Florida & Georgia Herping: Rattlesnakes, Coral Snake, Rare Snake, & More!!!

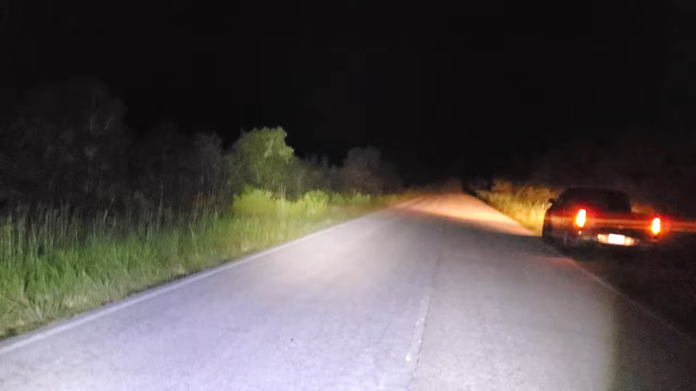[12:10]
all right so we're just uh cruising this road here haven't seen any snakes yet uh we just stopped for something what i thought was a snake but probably wasn't so we'll see if